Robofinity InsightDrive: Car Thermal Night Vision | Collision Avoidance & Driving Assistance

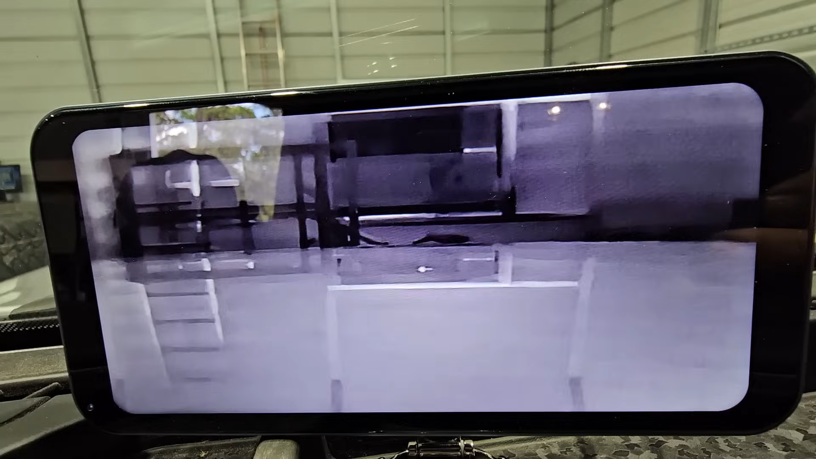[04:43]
that is the boot up time it looks like it's showing a lot of my hood let me adjust that up a little more i guess that's not too bad don't forget i got a lifted jeep